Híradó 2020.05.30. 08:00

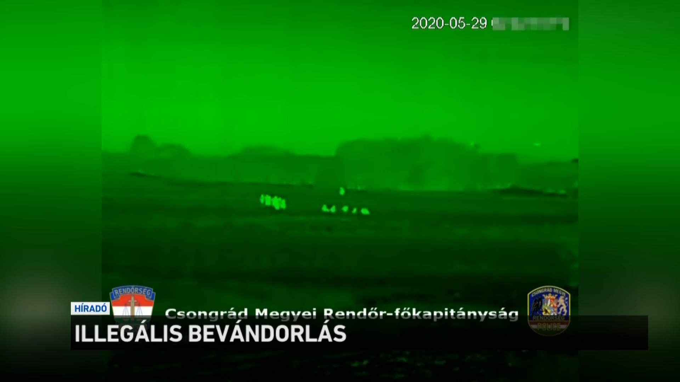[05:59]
Ma éjfél óta pedig több csoportban összesen 47 illegális bevándorlót állítottak meg a hatóságok.